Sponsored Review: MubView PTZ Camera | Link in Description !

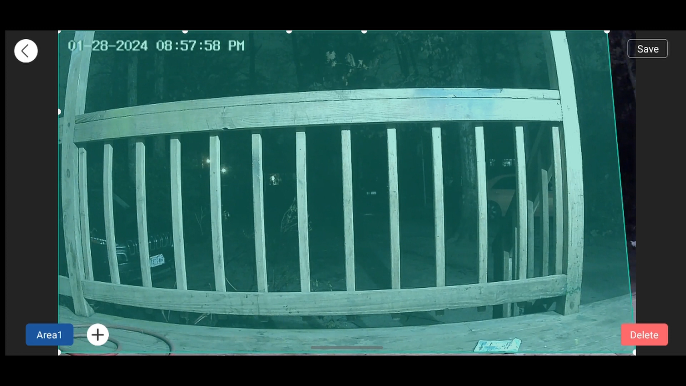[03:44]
now I kind of currently have it set to the whole porch but you can oh give me a second you can bring this in and make the alert area smaller like that I'm a little trouble or let's just delete it completely add